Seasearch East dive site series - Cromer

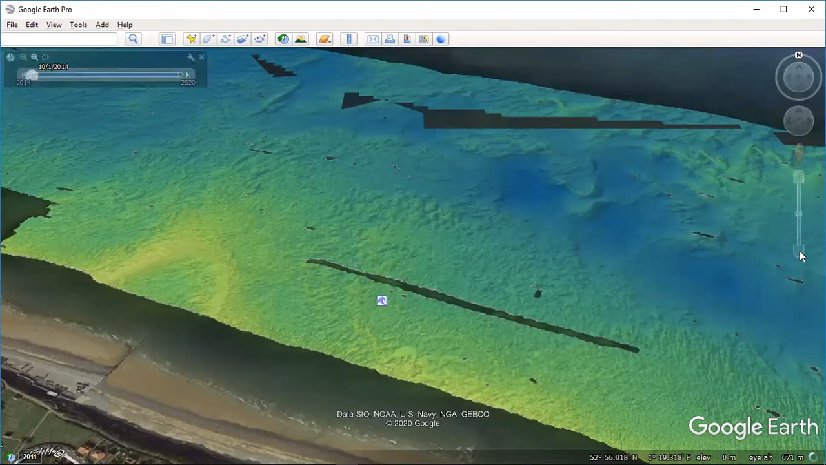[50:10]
part of the start of this deep channel, which goes over to the east towards Overstrand. And we talked about Overstrand being a weird place with odd offshore currents. And now you can see this is the start of that sort of snaking deep channel, which heads over to there.
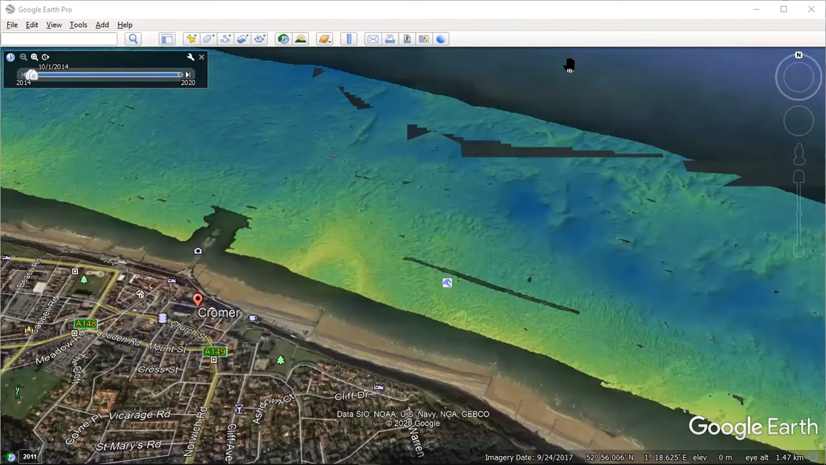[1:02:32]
That band of bathymetry is about a kilometre wide. So if I do a measure over to one side, and you can see that, so the dive we did on the pier,